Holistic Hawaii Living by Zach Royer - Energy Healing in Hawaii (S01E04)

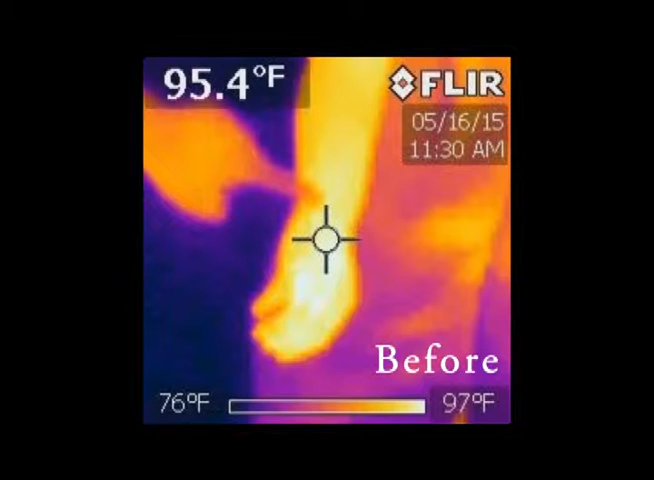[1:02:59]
On screen: spot 95.4°F, scale top 97°F, scale bottom 76°F
and we noticed that there's a lot of energy in this area. So, um, we can see a little bit of energy up here.